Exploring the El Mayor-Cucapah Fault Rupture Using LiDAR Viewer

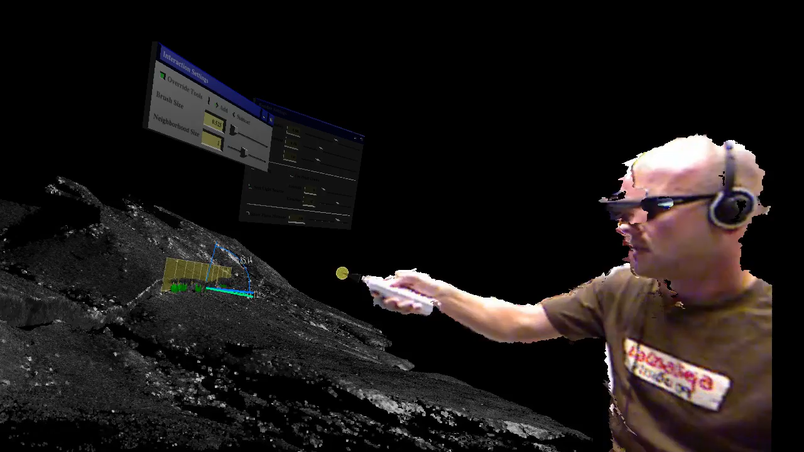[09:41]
What we can also do with these selected points and the plane that they define,
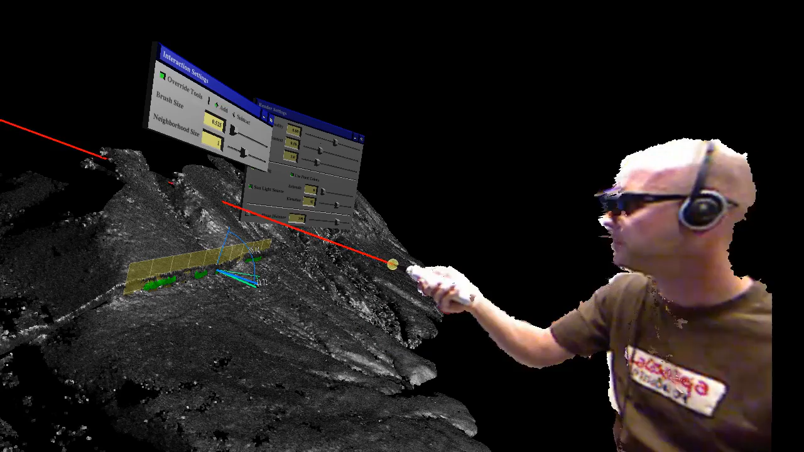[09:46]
is display the
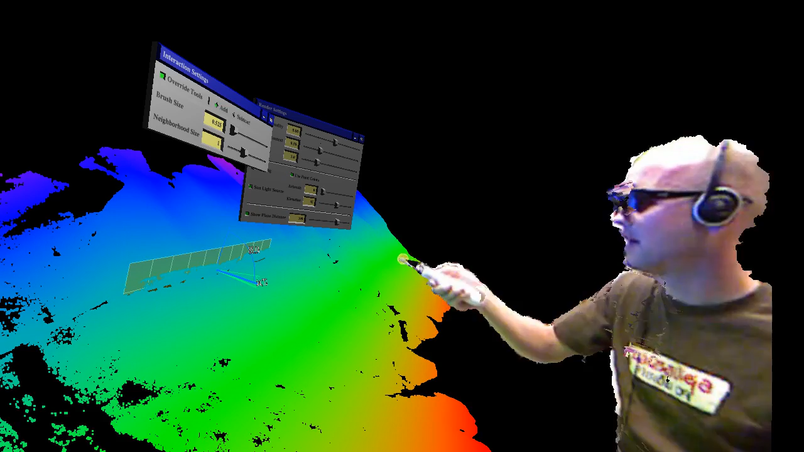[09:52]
distance of any other points in the data set from this feature. In this case, from the fault. What this will do is help us define just how straight the fault is as it cuts through the landscape.
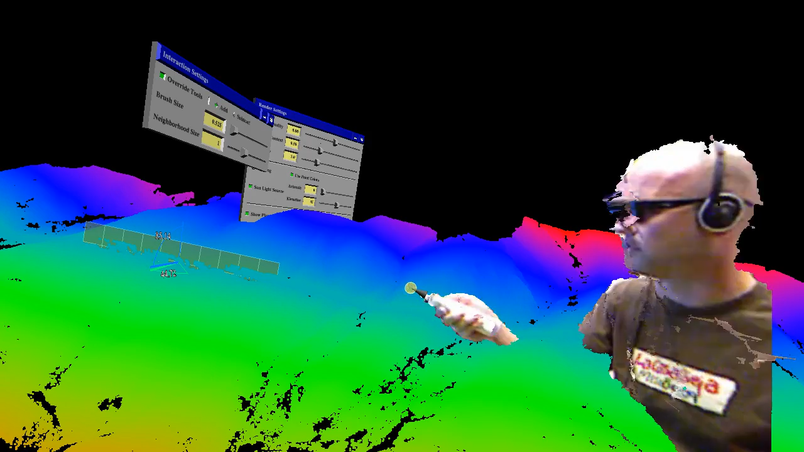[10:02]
So, let me show you as we scale down our color ramp.
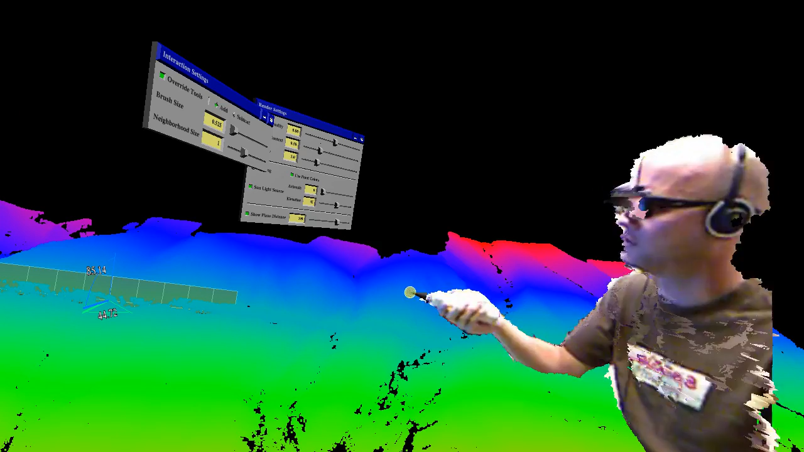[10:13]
So, it goes from red at the high end, this way, through yellow,
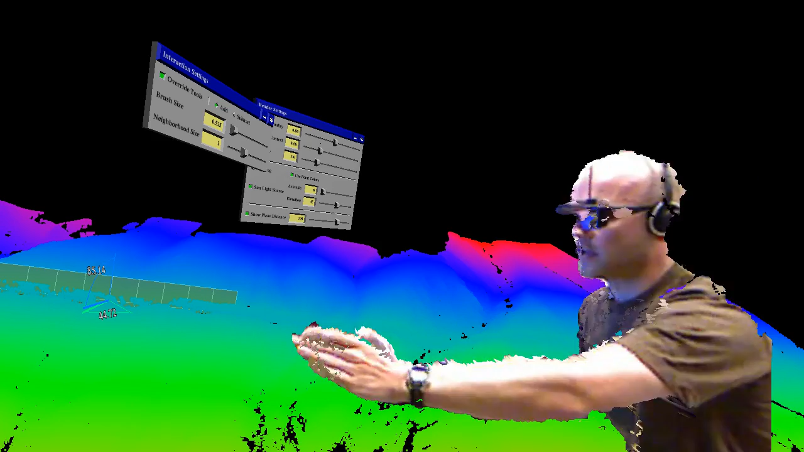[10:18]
green, blue, to purple, and then red again on the other side of the structure.
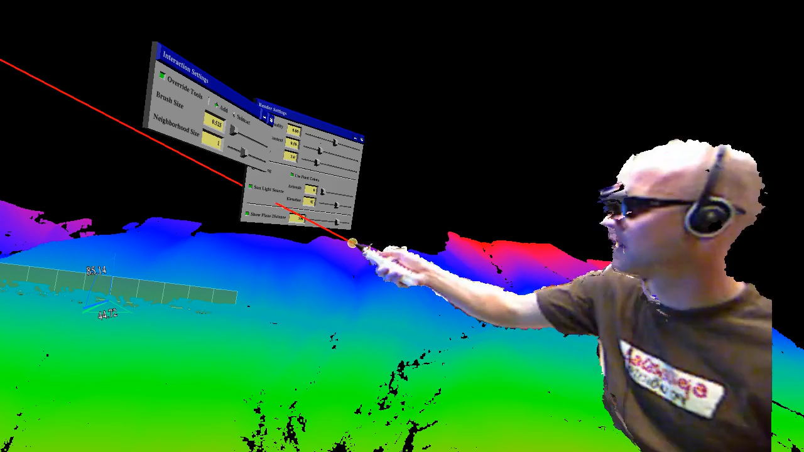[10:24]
We can just close that in, and we'll really start highlighting the fault.
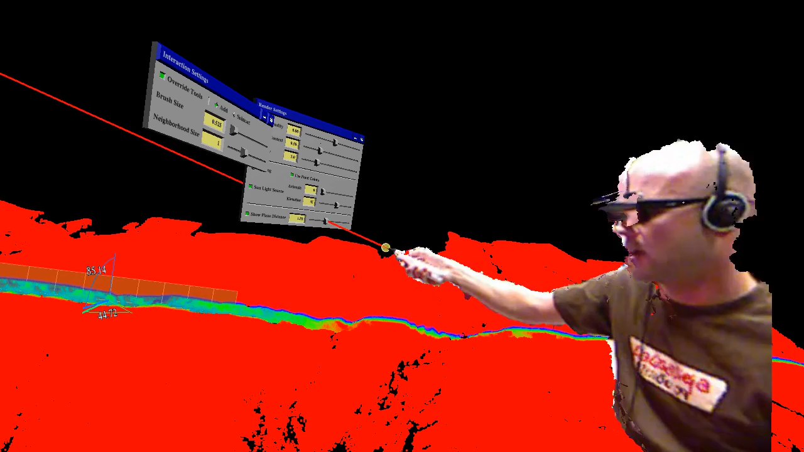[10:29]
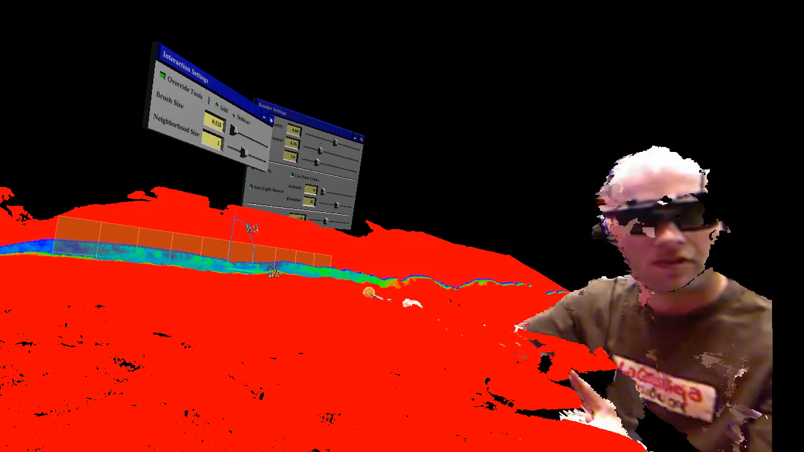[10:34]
So, as you can see, when we have it colored this way, much of this fault surface is at about the same,
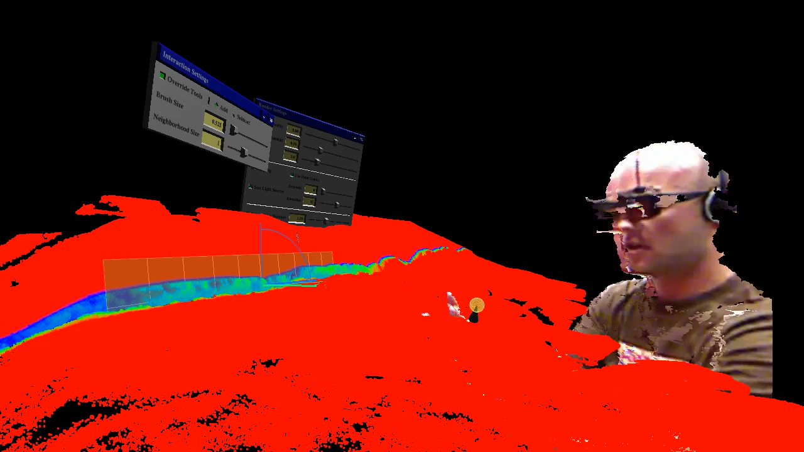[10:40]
is along approximately the same plane as I've defined.
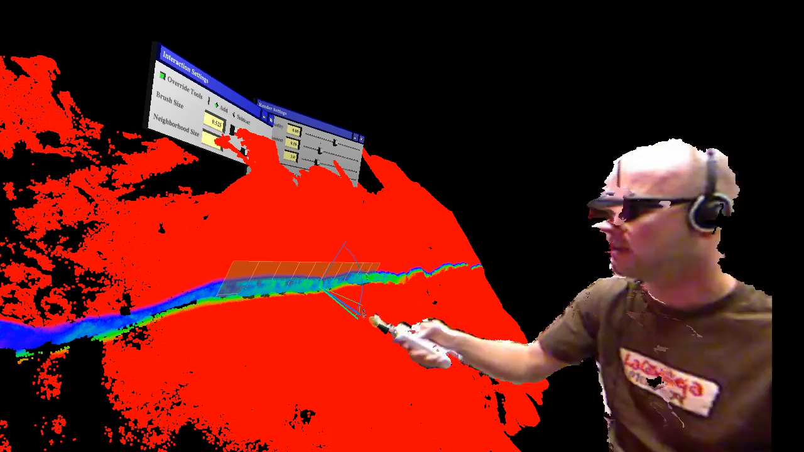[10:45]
Which makes it a very remarkably straight feature, especially for nature.
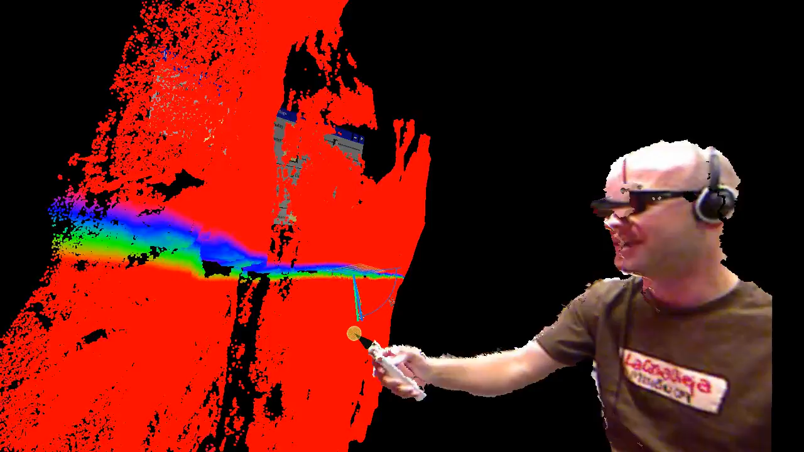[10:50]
What this also shows us is some
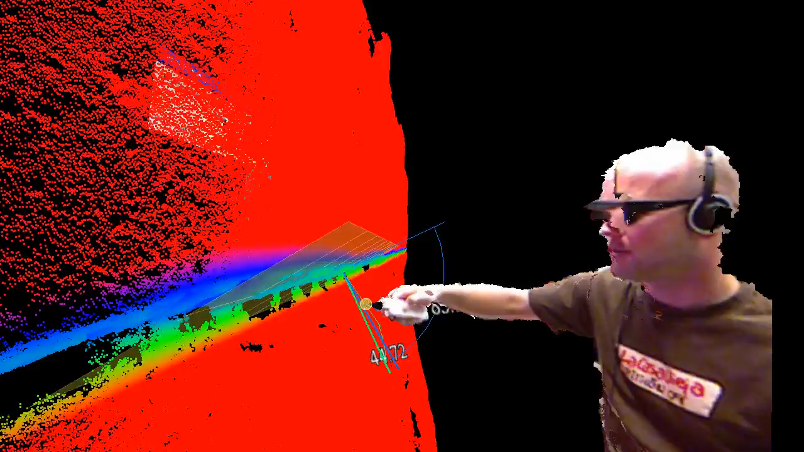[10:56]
of the topography on the fault surface. And what comes across in this data set, you can see very clearly here. Let me get our plane out of the way.
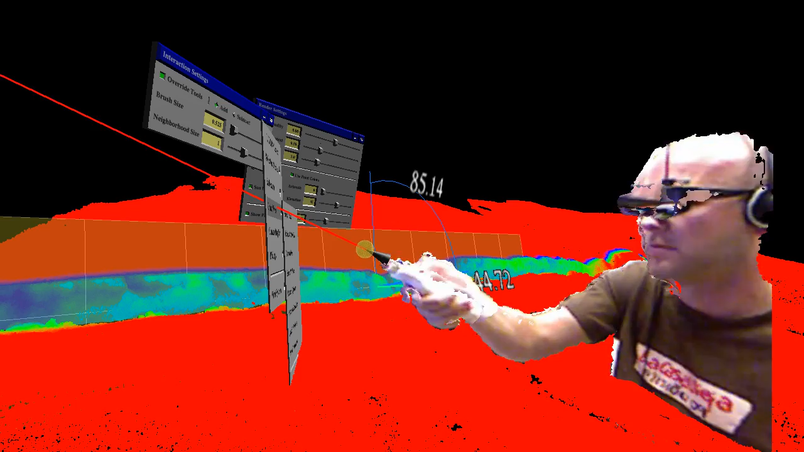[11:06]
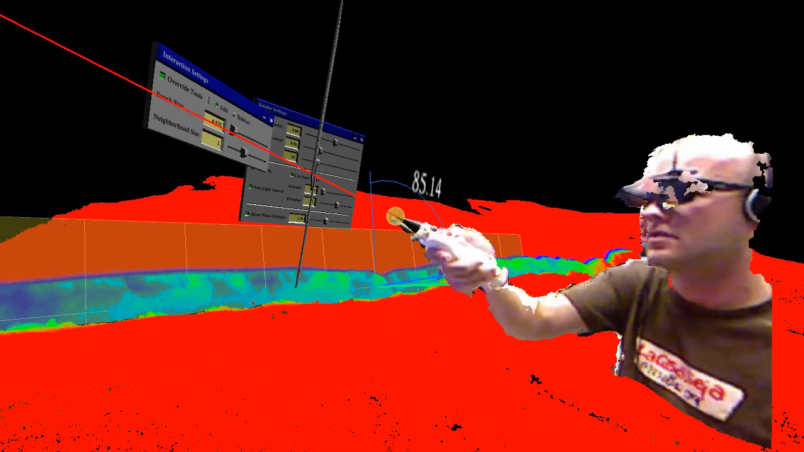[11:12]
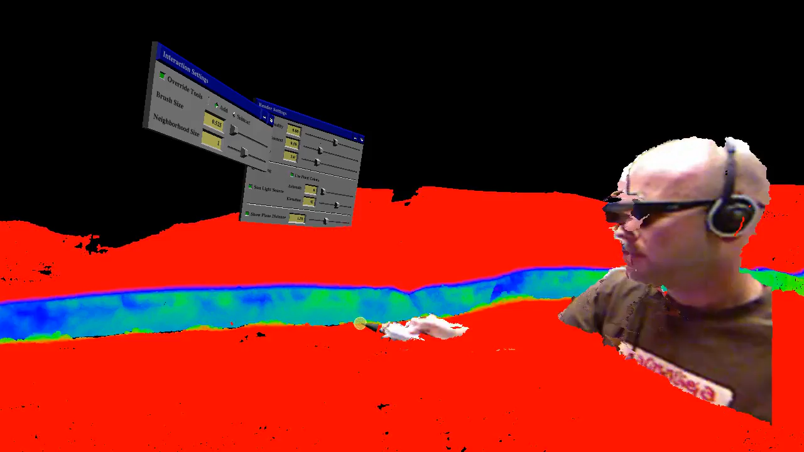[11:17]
What you can see very clearly here is this undulating pattern along the fault surface here. Where we have these streaks of sort of greener, you know, closer portions of the fault that are closer to us. Portions that are back farther from us in blue. And they alternate, and they're surprisingly linear in this direction.
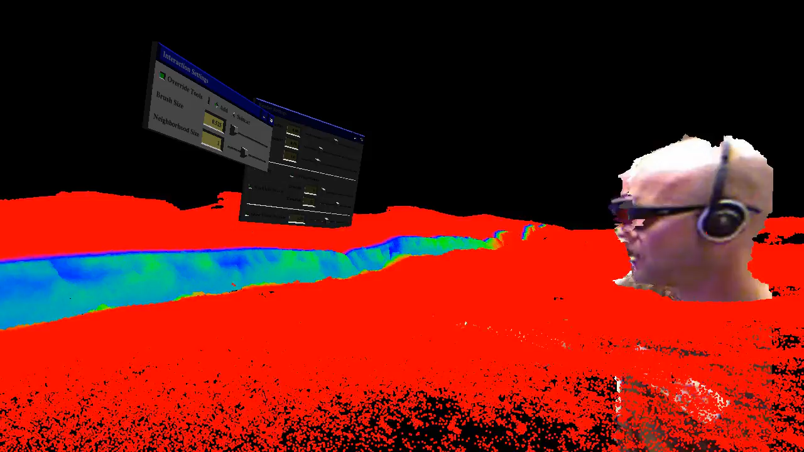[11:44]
Which, surprise, surprise, is the direction that these channels along the fault are offset.
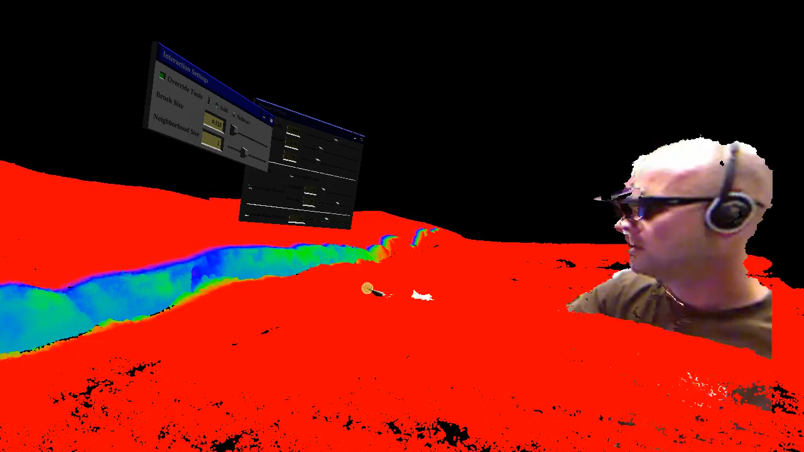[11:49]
So, what these show us are actually grooves carved along the fault surface during the earthquake.
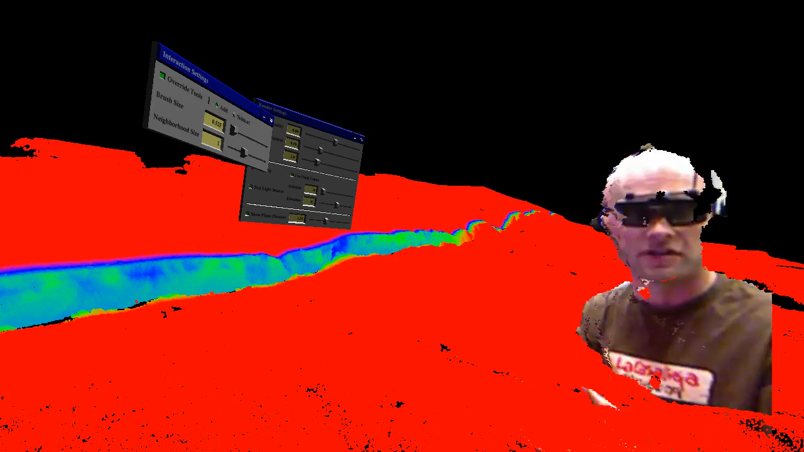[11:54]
And they match very well with,
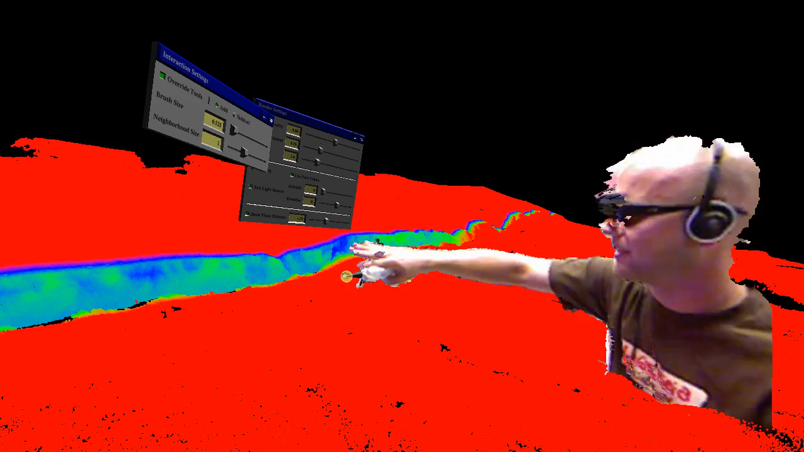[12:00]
they match approximately with the slip direction that we measure from offset features. Offset features like the walls of this channel.
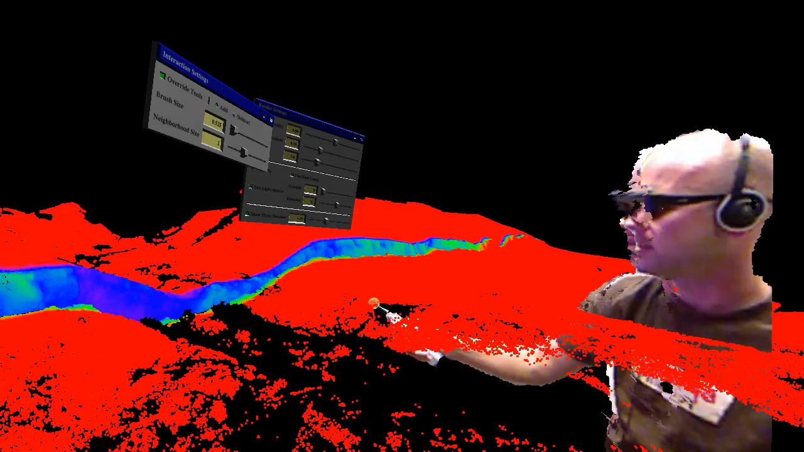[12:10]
It appears here that on the left side of this channel, there's much greater displacement across the fault than here on the right side.
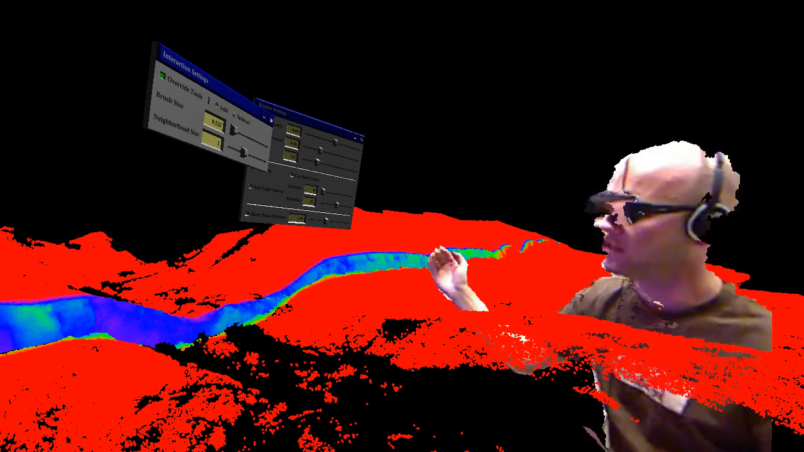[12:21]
But that's just an effect of the apparent vertical motion caused by rightward motion of both sides. Well, of the other side from our perspective.
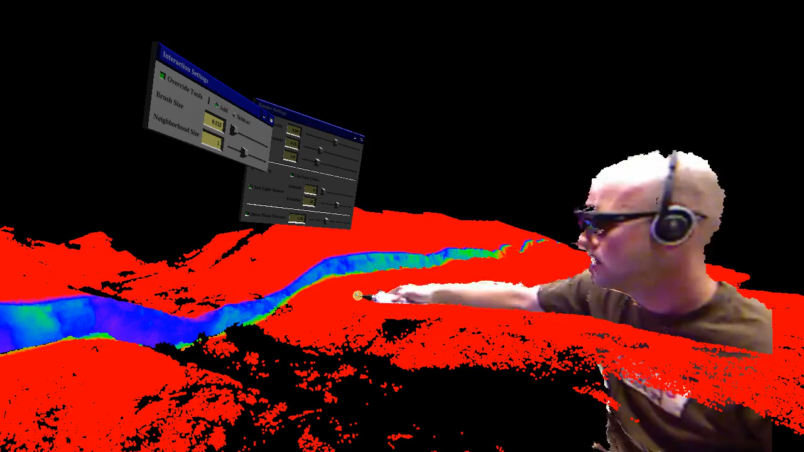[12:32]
So, this is just a sampling of some of the features